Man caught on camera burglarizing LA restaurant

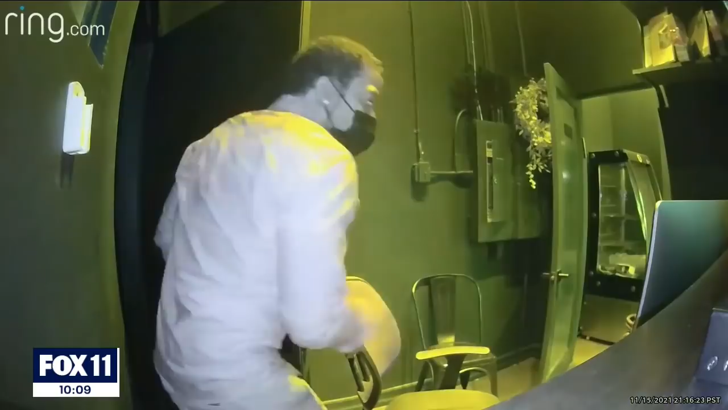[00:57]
He brazenly moves towards the black money bag and ideas backpack.